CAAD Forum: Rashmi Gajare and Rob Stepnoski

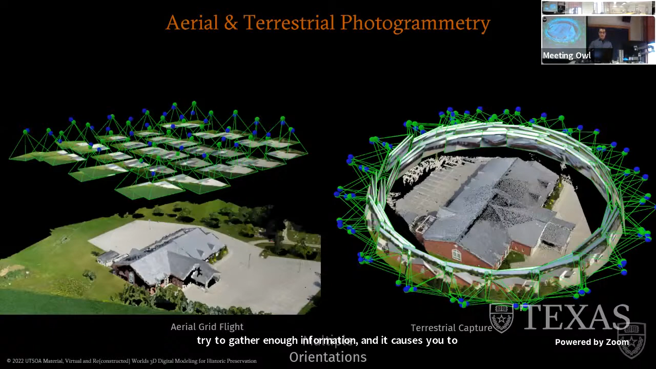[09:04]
Local orientations are seen here using both aerial and terrestrial photogrammetry to capture the entire building.
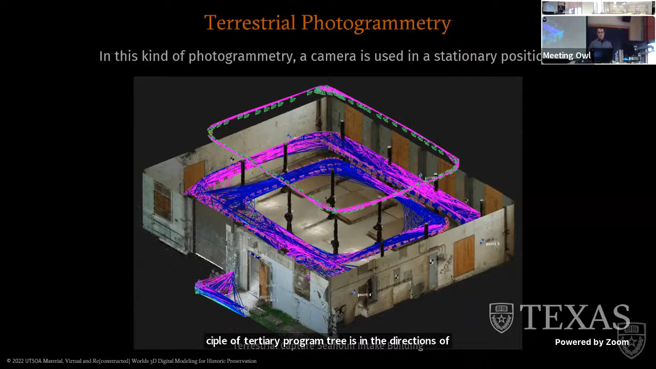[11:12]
The underlying principle of terrestrial photogrammetry is in the directions of the same object. Photographed from two streams are of a measurement. The position can be located by the intersection of two rays to the same object. The threshold size of workflow of the interior space of building C. Seaholm power plant was required to generate several inner loops to ensure the machinery objects were captured so they are included in the model.
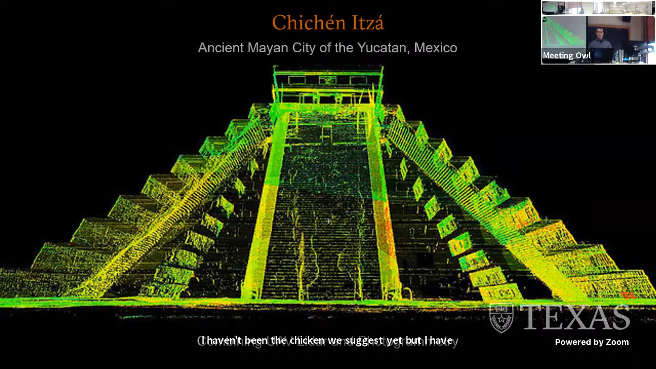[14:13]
The stone steps were perfectly polished from all the visitors over time. No railings to hang onto, just a rope bolted to the stone. The views were extraordinary from the top, and you could see for miles and miles of climate your own risk. This is a LIDAR view of the interior of the cenote. The point cloud model offers you a view that you would otherwise not ever be able to see.
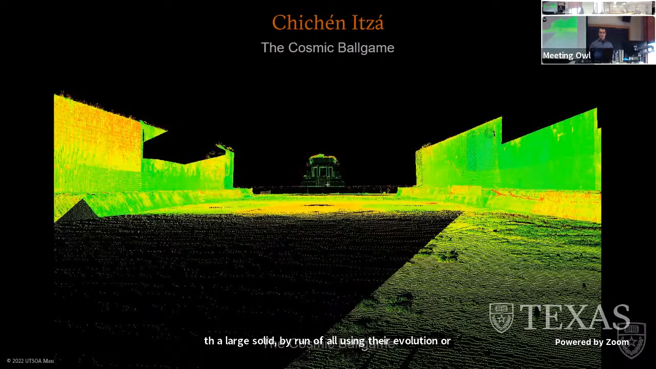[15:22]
It was generally played on a long rectangular court with a large solid heavy rubber ball using their elbows, knees, or hips but not their hands, having padded players directed the ball toward a goal or marker. Archstone rings set in the balls of the court about 25 feet above the field served as goals. In this view, the surviving ball court of Chipsnitza was about the size of a modern football field. The game may have had religious and political significance. It is featured in creation stories and was sometimes associated with warfare.
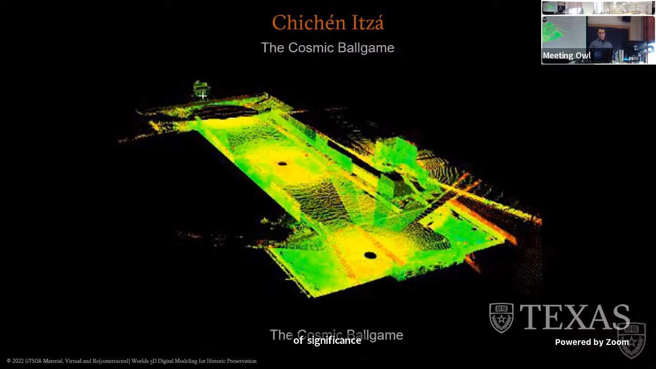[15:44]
So we know this in this LIDAR cloud, standing locations, and gradation of the field. Along with El Castillo is the Carapalla. Originally a cylindrical shape with a domed roof, the Carapalla is a stone structure and now actually ruined.
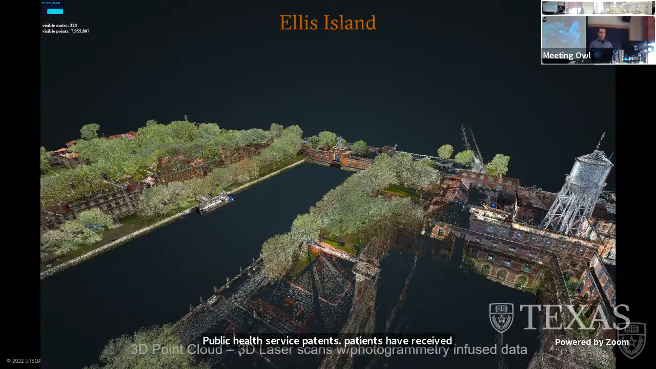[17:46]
The Historic American Building Survey has been working on a multi-based project documenting the Ellis Island hospitals and associated buildings and met with measure drawings, historical reports, and large format photographs. Each building has been scanned with both LIDAR and photogrammetry for full detail. Notice the black circle to the right. This is the 3D laser scanner location in the shadows of the trees around it.
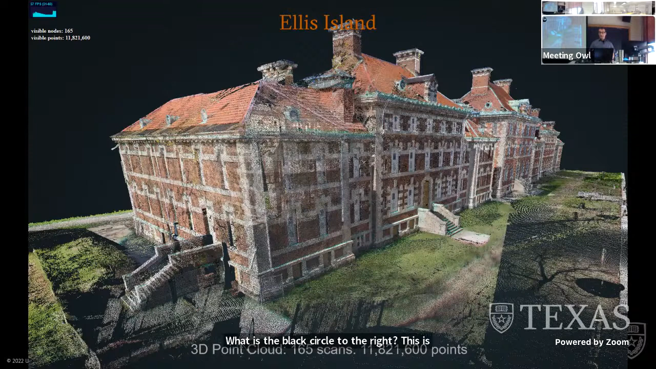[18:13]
The trees themselves have been classified out of the model for a clear view of the building. The Historic American Building Survey administered by Heritage Documentation Programs of the National Park Service is the Federal Government's oldest preservation program. The trees being classified out of the model makes for an interesting
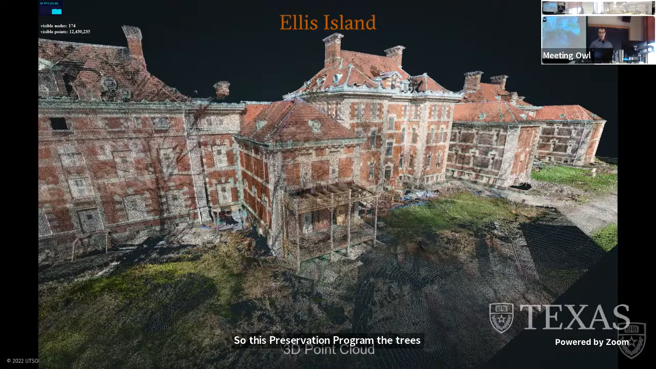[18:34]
view and story of building image itself.
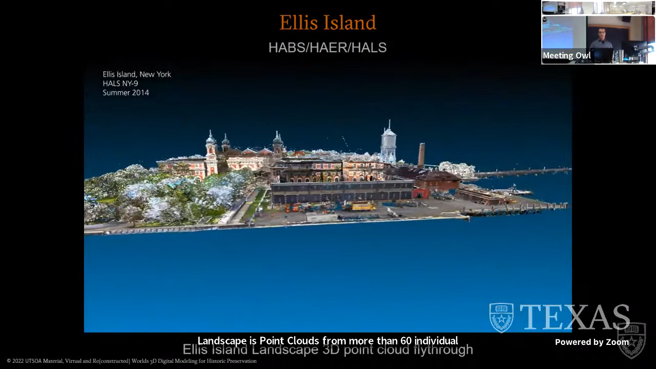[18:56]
This will take us around the entire outside of the site itself.
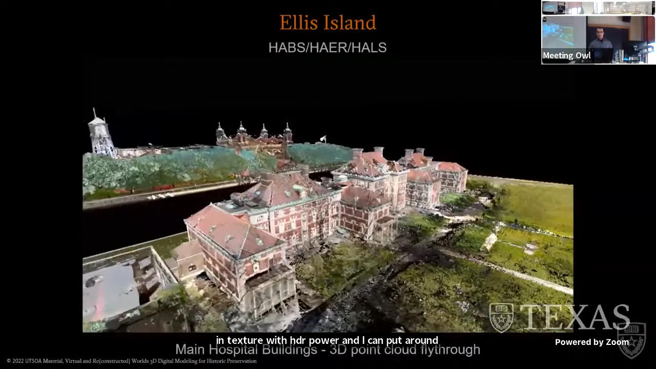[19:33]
the rendering of more than 1.7 billion data points was done using Point Tools, Point Cloud animation software,
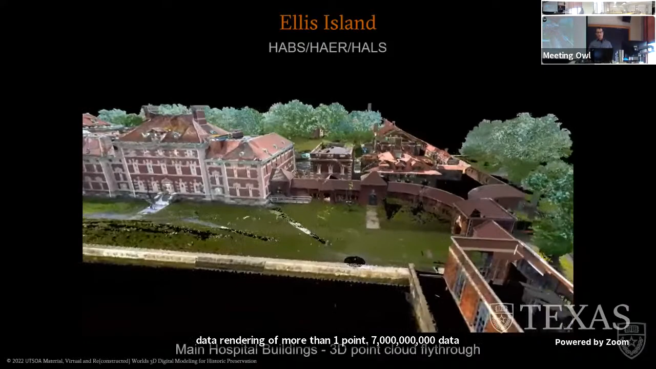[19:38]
and this is a great example of documenting a space which is hazardous and abandoned, and we shouldn't be there in the first place.
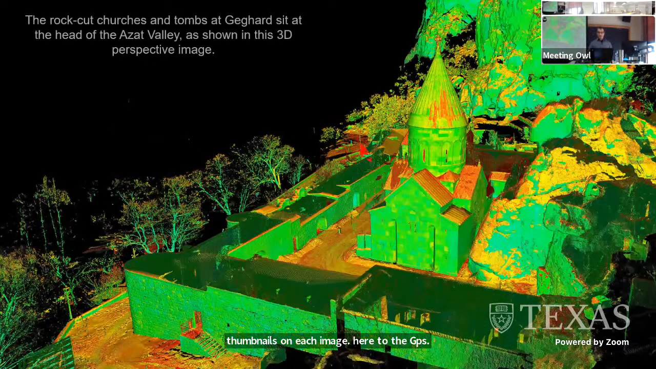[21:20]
Rock-cut churches and tomes at Regard sit at the head as a valley as shown here in the 3D perspective point cloud image. Color is applied to study height, texture, and surface.
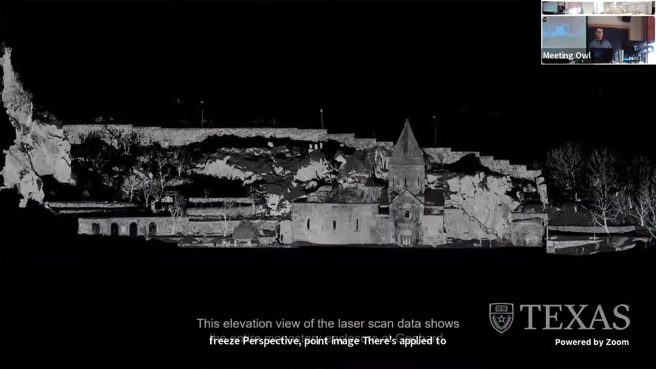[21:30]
This elevational view of the laser scan data shows the entire monastery enclosure at Regard.
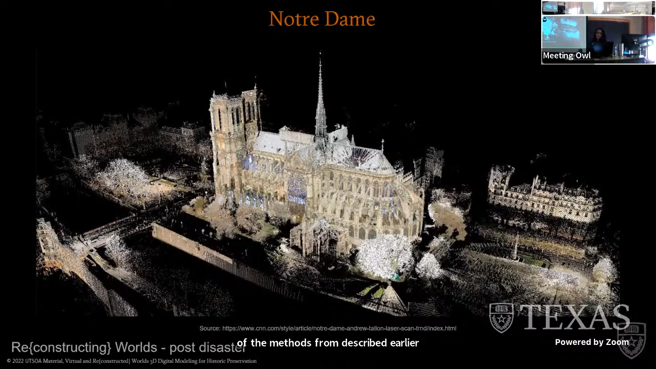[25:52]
some which were very accessible to the public. He combined the data he got with high definition photos to create 3D models.
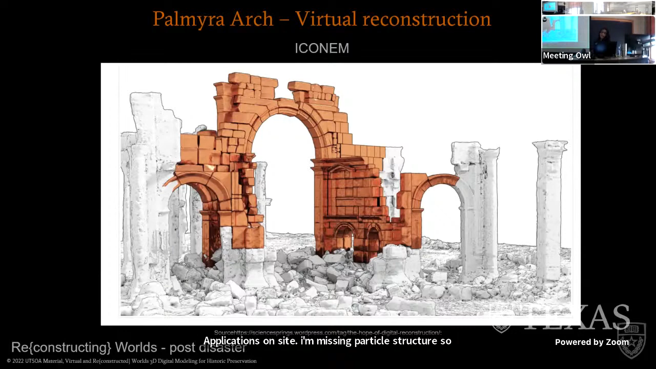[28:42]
So this type of reconstruction again can be used for augmented reality applications on site to add missing parts of the structure. So this can be done in the virtual realm. And it can present a composite picture for the viewer on site.
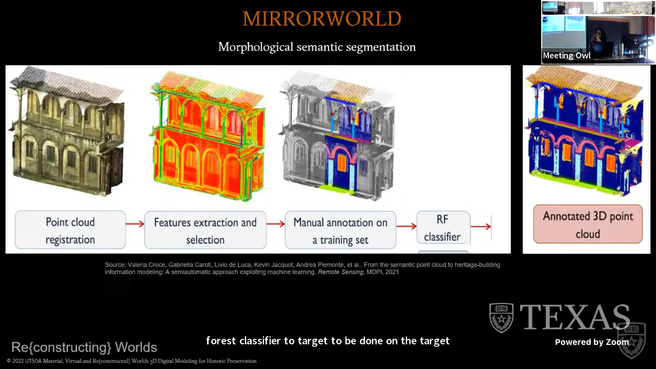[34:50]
This is then used with a random forest classifier to target, to be run on the target data, which can generate an annotated 3D point cloud video. So people are trying to automate the process to make it faster, easier and cheaper. For many years previously, large scale photographic surveys,